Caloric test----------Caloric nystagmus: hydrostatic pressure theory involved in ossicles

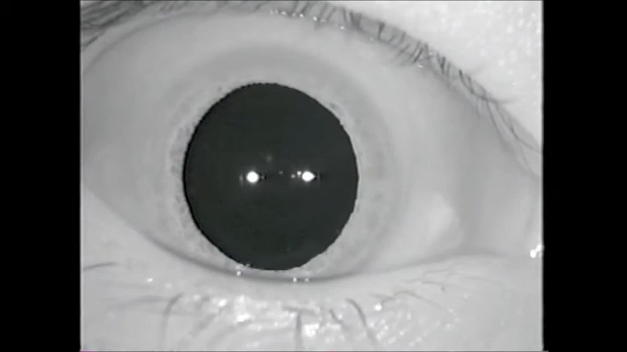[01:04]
As you can see in this movie, some show purely horizontal nystagmus.